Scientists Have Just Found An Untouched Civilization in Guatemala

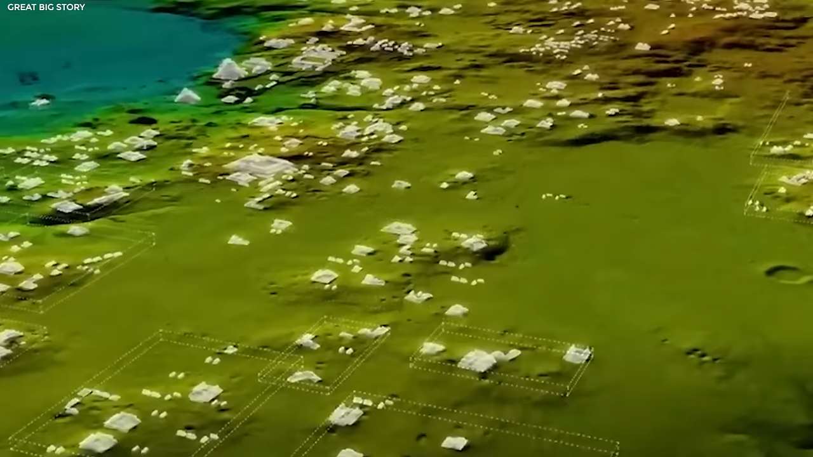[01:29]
unveiling thousands of hitherto unknown ruins of an ingenious combination of satellite imagery and laser scanning technology known as LIDAR.
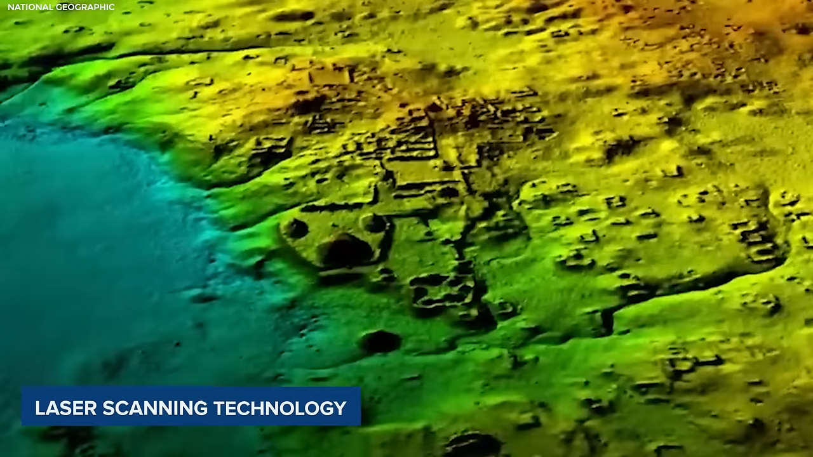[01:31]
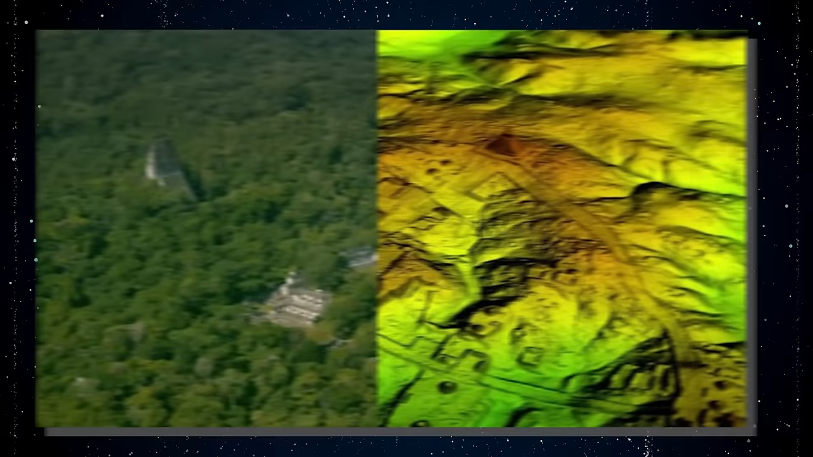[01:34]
LIDAR has brought forth these hidden structures from the shadows.
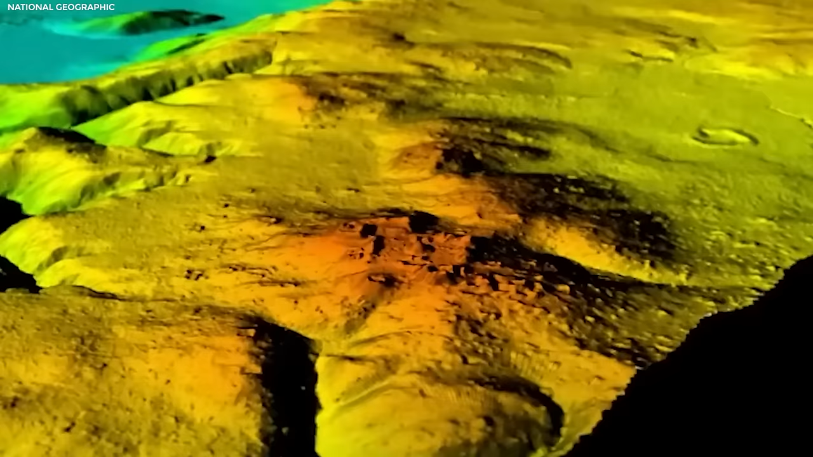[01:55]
LIDAR employs streams of light pulses,
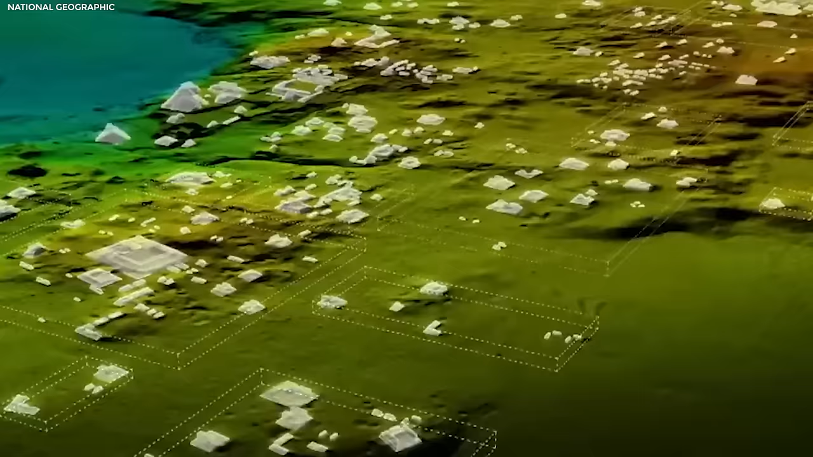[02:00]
emitted from aircraft precisely measuring the time taken for their return after bouncing them off the ground. The result is an intricate reconstruction of the terrain beneath,
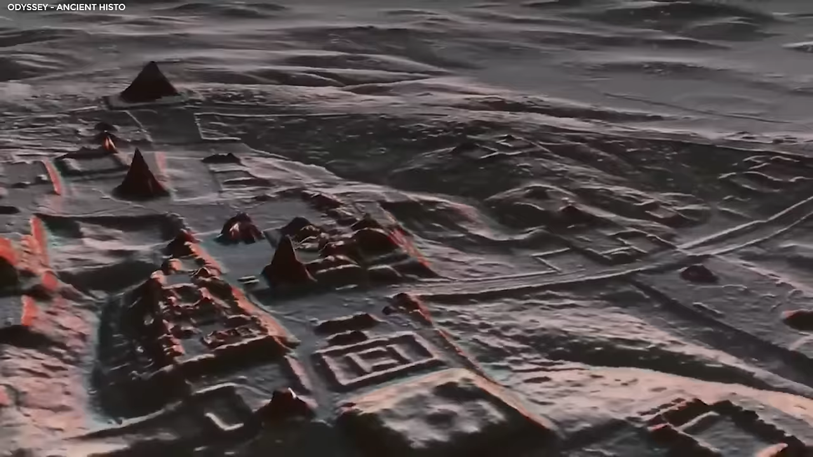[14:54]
including several pyramidal structures, nearly 50 feet high.